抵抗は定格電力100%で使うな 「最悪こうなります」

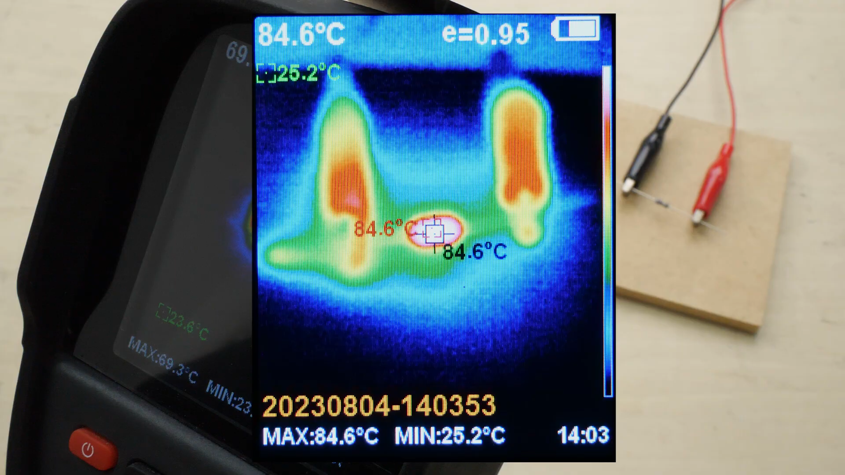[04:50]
抵抗と比べて激しいですこれはなぜかというと発熱に対する冷却
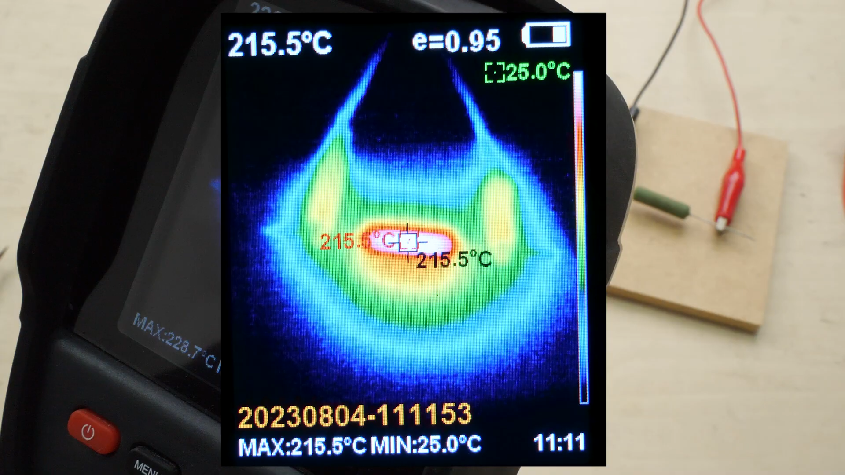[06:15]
On screen: spot 215.5°C, min 25.0°C
W消費していますが温度は200度程度まで上昇しますあまりにも長時間
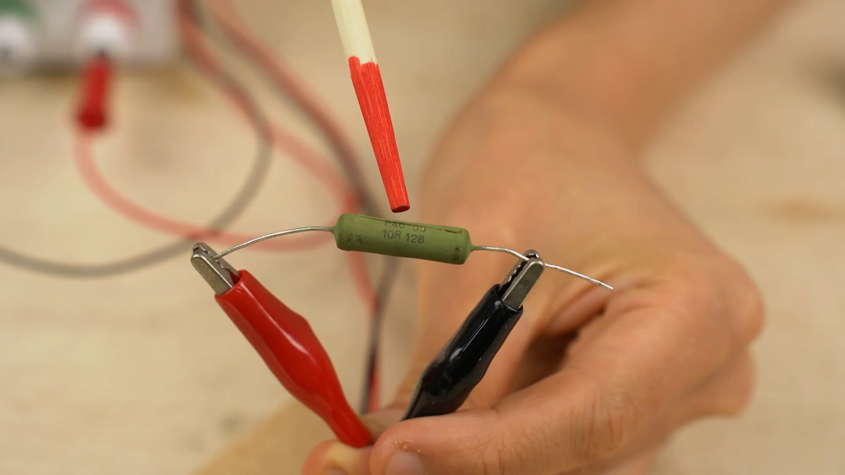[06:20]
高温になっていましたので緑色が少し変色してきています焼けていますねさらにこちらは8Ωの50W抵抗です今50W
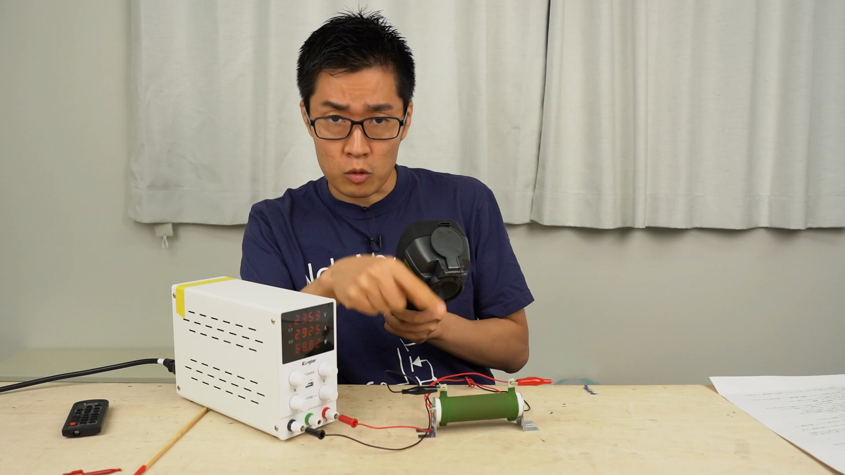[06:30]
ここで消費していますが温度は250度近くまで上昇しています
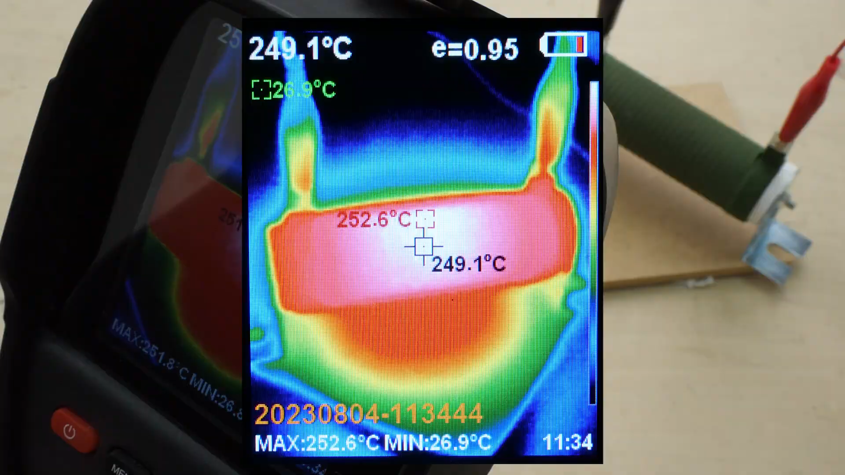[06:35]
On screen: spot 249.1°C
これは肉が焼ける温度なんですけども実際に今肉を焼いてみました結